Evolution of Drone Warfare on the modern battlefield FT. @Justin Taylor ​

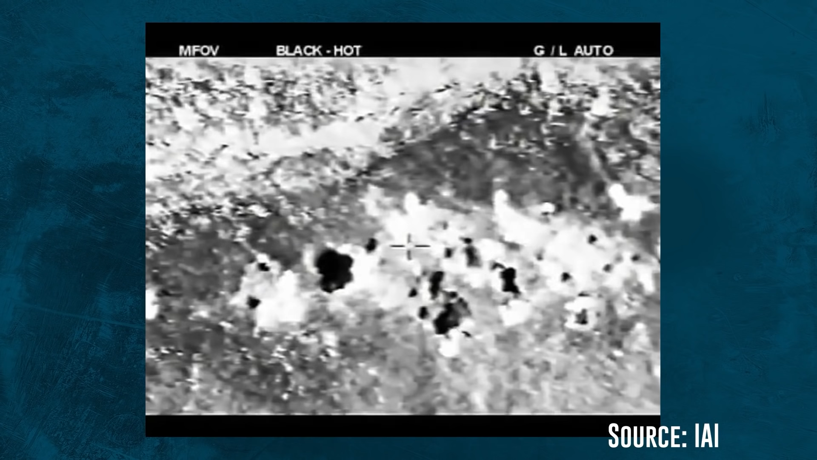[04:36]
The Israelis used a similar engineered drone as the ones used by the United States and Vietnam, the IAI Scout Drone.
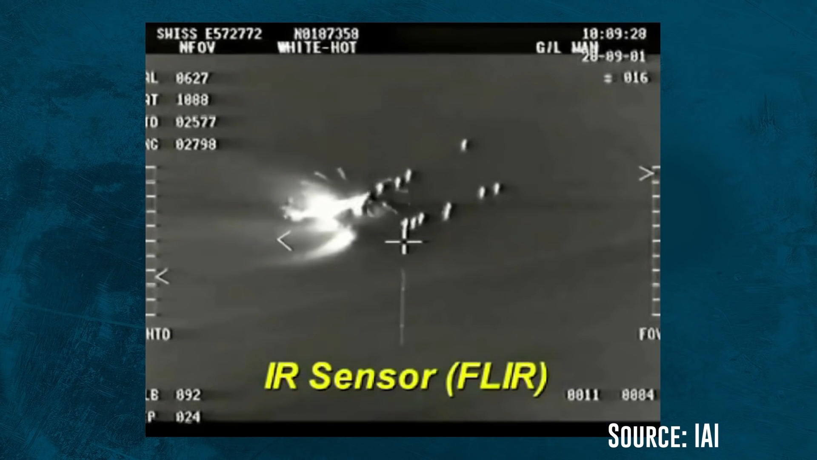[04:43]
These proved to be an overwhelming advantage against the Syrian Air Force. They served as electronic decoys, communication jammers, as well as provided real-time video surveillance, which at the time was absolutely revolutionary.
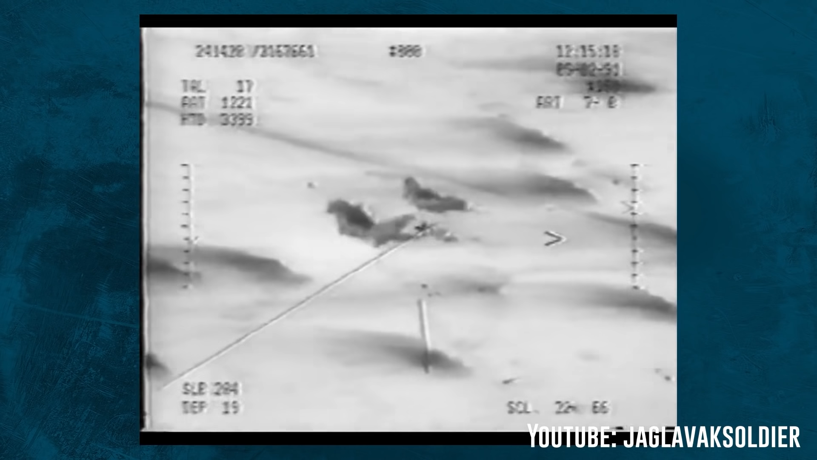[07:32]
During the last week of the war, history experienced one of its strangest surrenders when five Iraqi
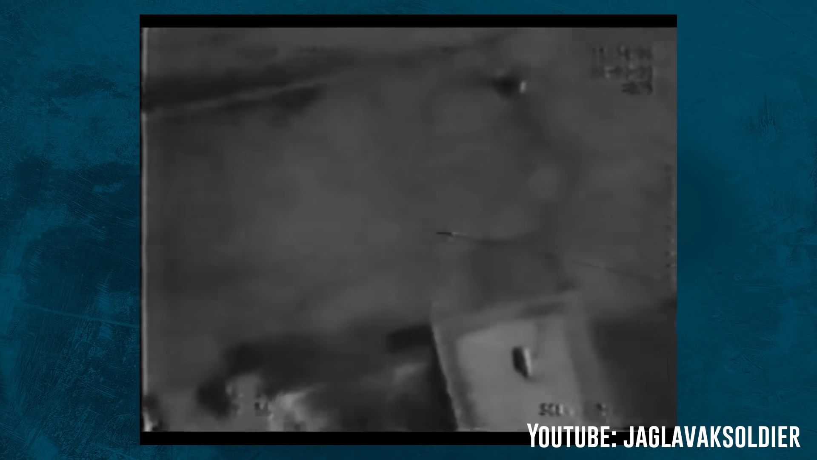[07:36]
soldiers waved white flags at the drone that was surveying them and was reported as the first time ever that man had surrendered to robot.